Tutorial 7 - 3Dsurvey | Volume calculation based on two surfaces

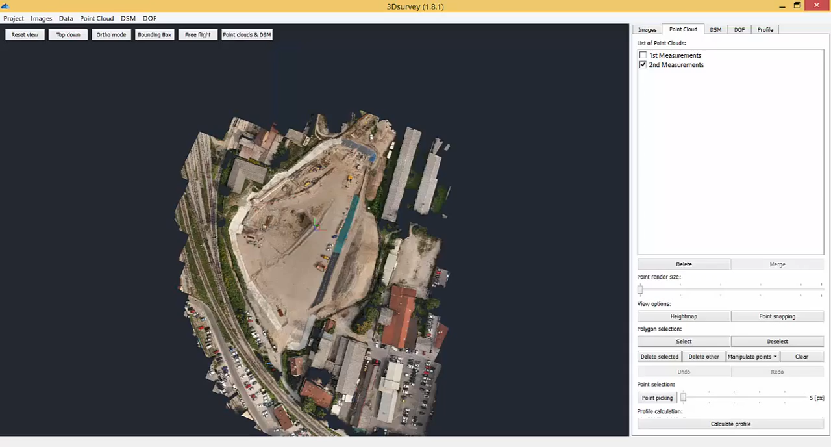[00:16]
The second measurement was taken a month later.
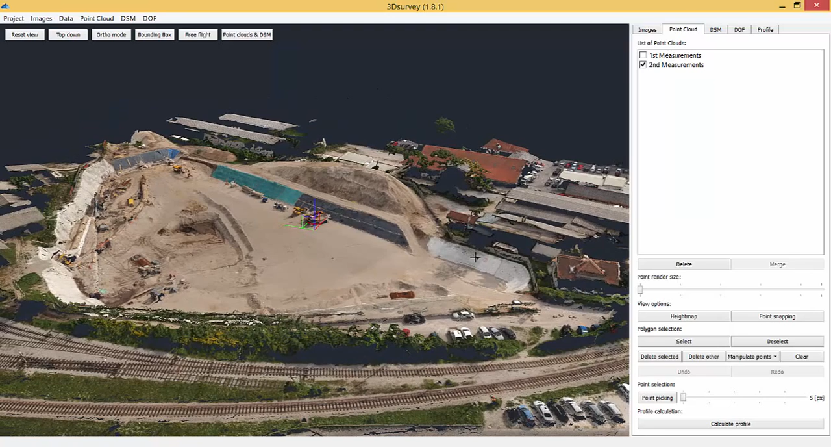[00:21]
First, we need to remove all obstructions, meaning we need to delete points that are not defining digital terrain model.
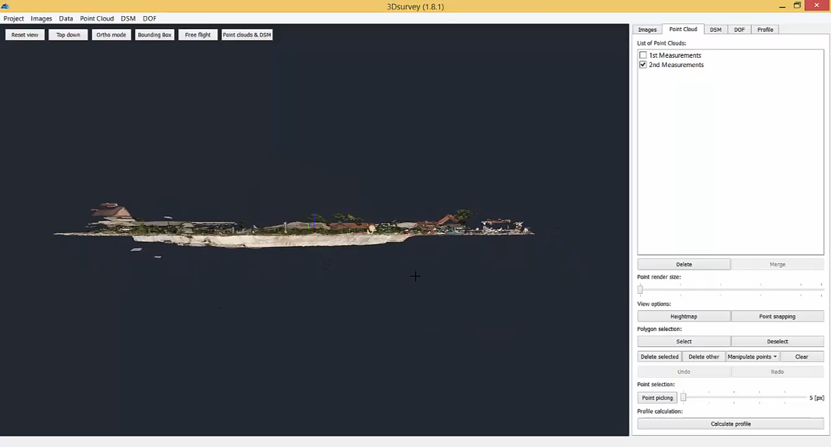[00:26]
Vegetation, cars, heavy machinery, etc.
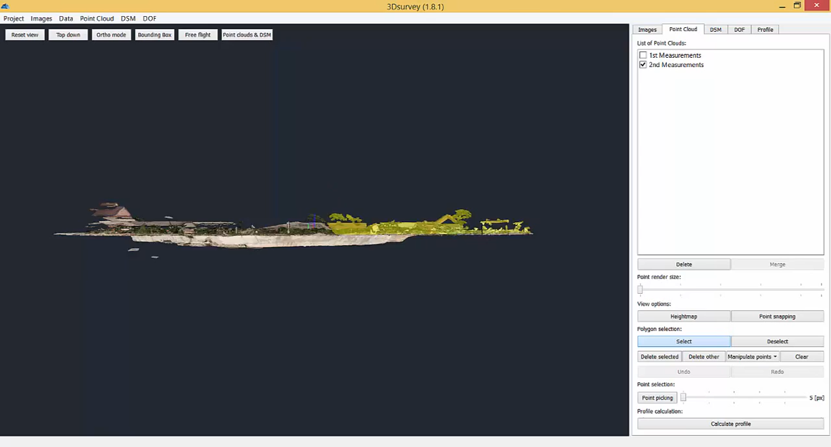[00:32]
This is the fastest way to select and delete points. Simply repeat the procedure until you're done with all of them. If you need to deselect any terrain points, use Deselect function.
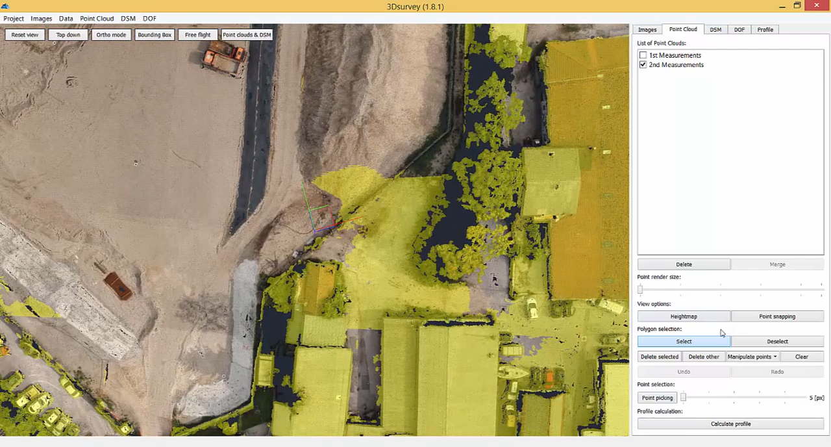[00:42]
It takes no more than a few minutes to sort out each point cloud this way.
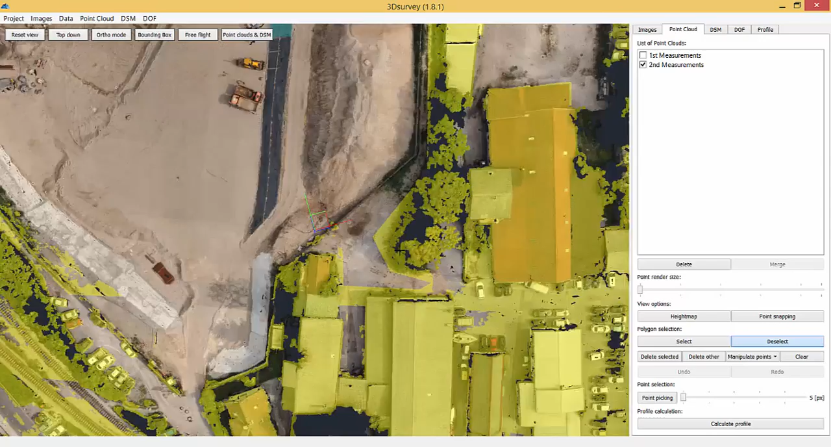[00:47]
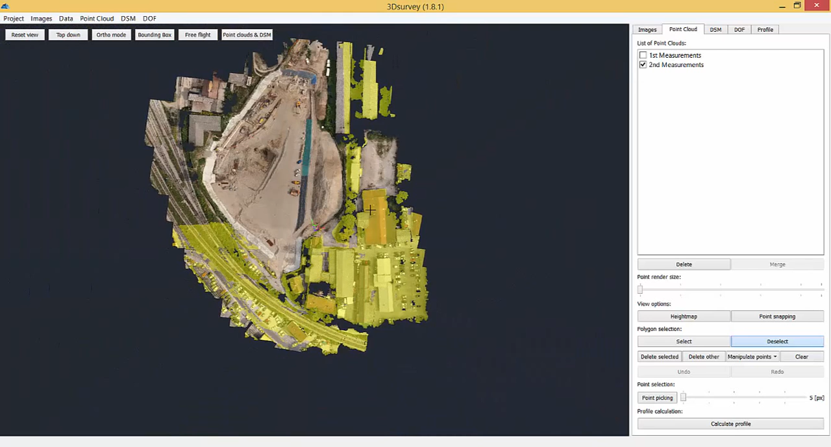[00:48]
These are now filtered terrain point clouds.
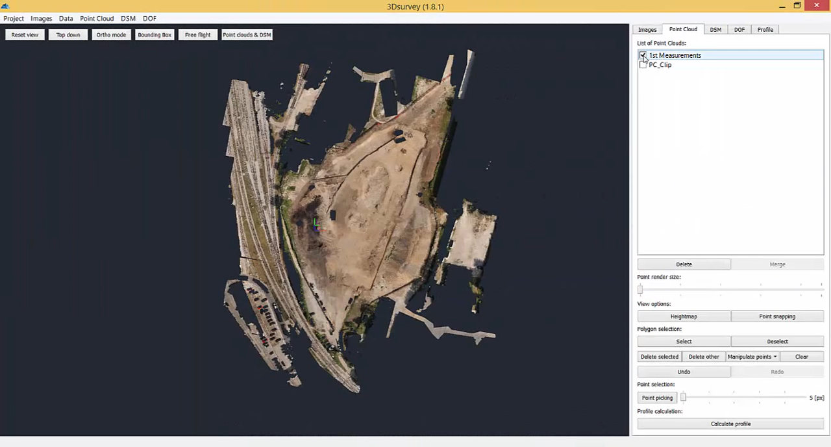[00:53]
To calculate the volume difference between the two, we first need to calculate DSM for both point clouds.
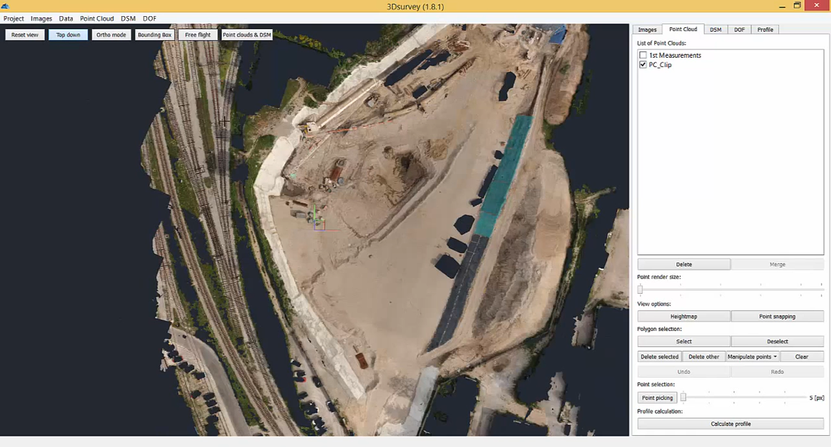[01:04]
So let's turn them on. Go to DSM, Calculate New. Set it to 0.2m, Set Interpolation to All, Grid to two cells and click Calculate.
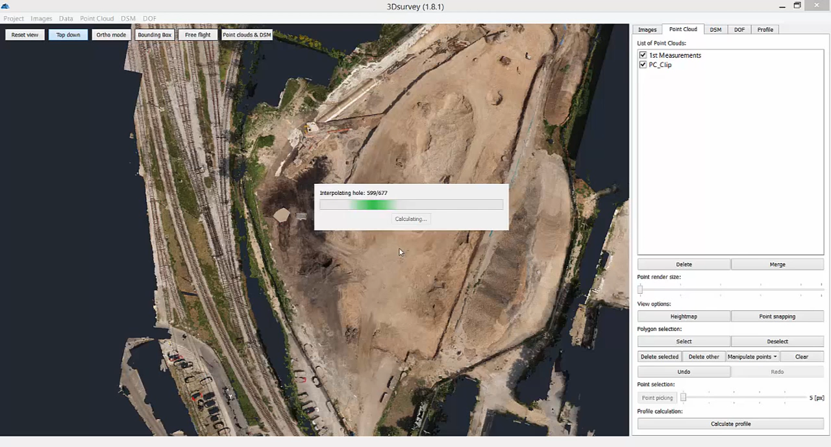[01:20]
Two watertight surfaces are created.
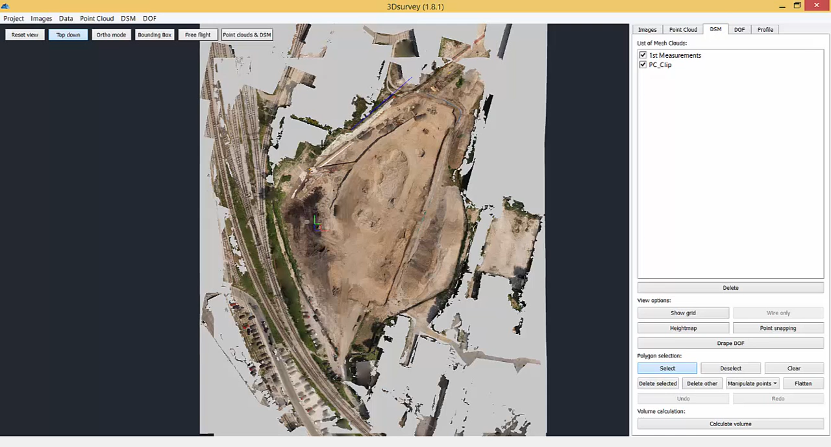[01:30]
The only thing that's left is to select your area. Left mouse click to start, right to finish.
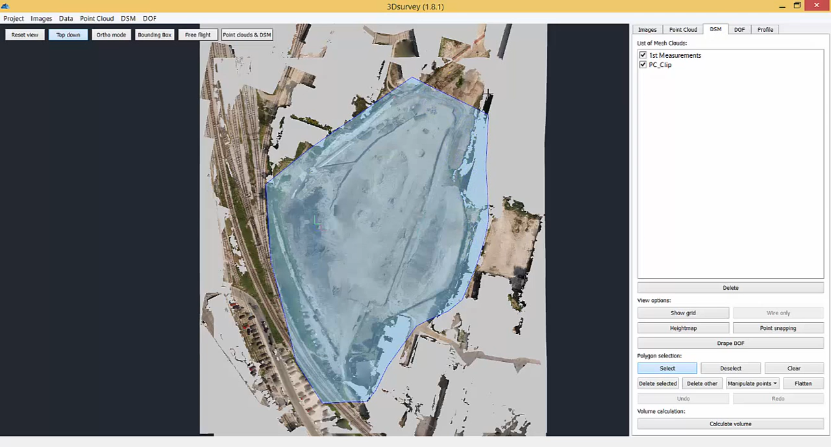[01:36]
First measurement is colored red, second is colored yellow.
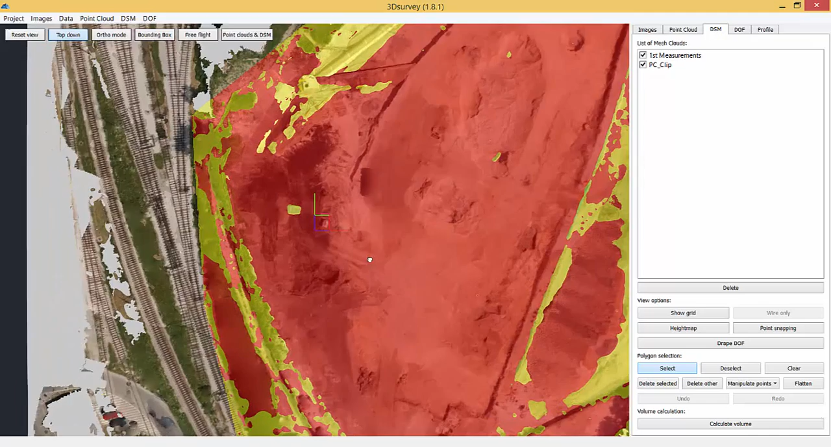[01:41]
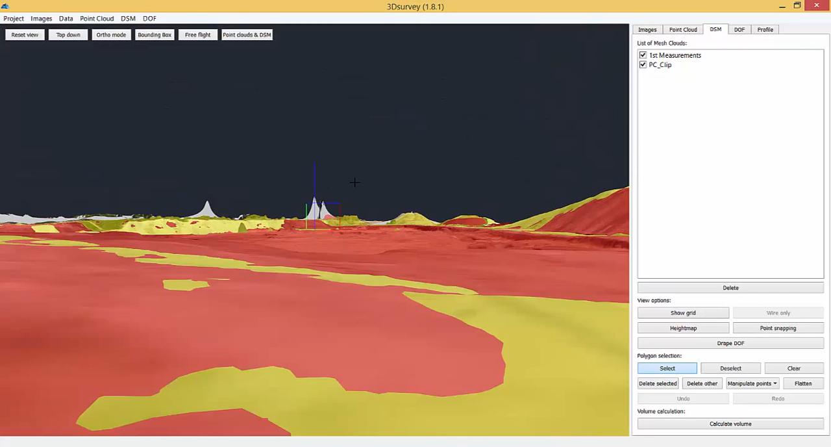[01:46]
Have a closer look at what is selected and click Calculate Volume.
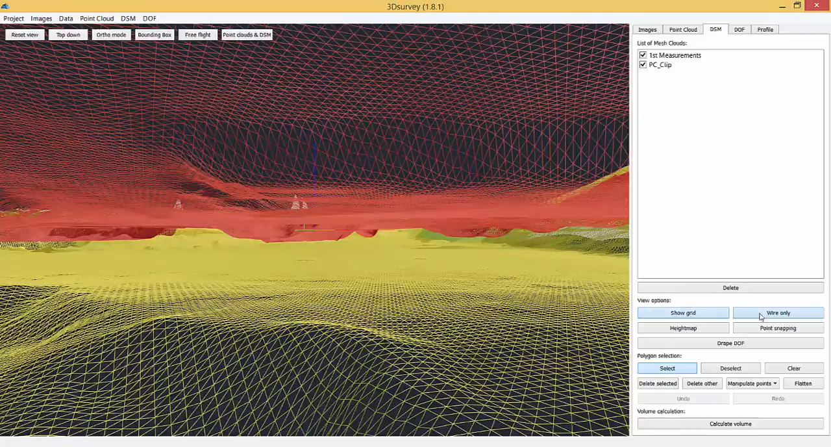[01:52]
Volume difference between the two measurements as displayed in the result window.